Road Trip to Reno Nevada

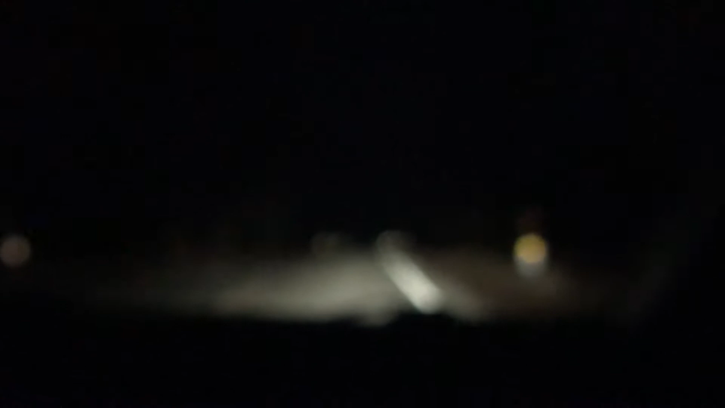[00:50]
Camera's a little blurred out. Come on, focus. Go, man. Yeah, this road's a little torn up. We're getting close to the California border. Was it ex-governor? Ex-governor.